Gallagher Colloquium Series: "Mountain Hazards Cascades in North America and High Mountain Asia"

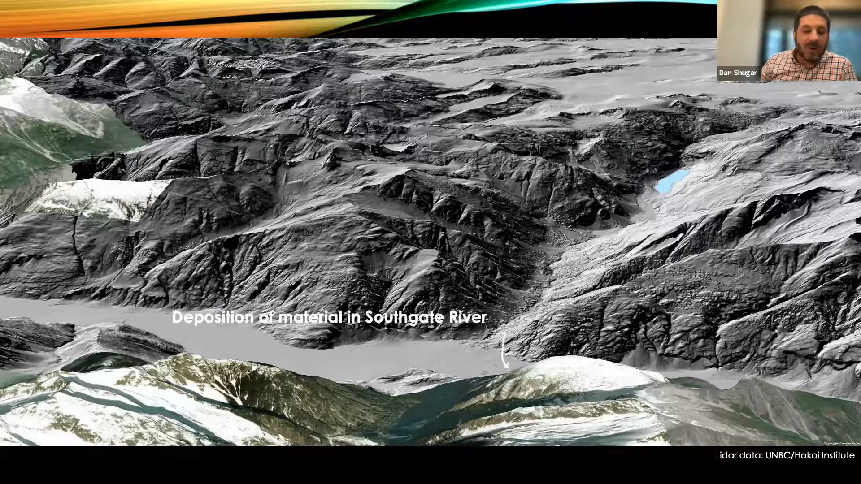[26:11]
depositing a whole bunch of material into Southgate River Valley itself. And then the flood continued down towards down Southgate River towards Butte Inlet.